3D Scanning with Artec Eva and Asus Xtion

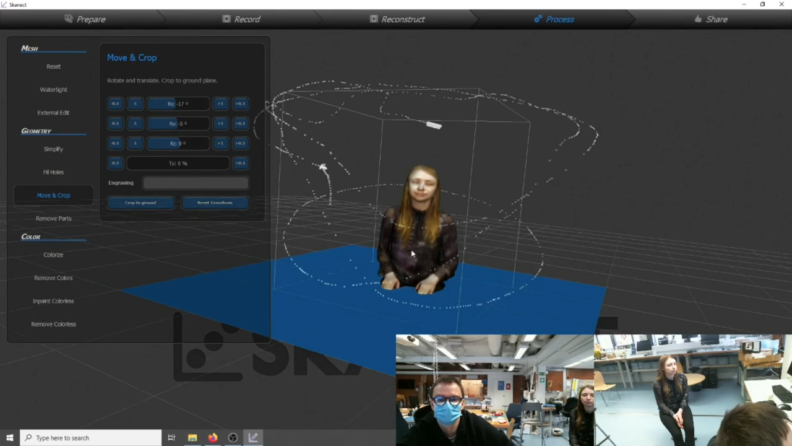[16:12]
I'm going to do the processing parts. And oh, okay.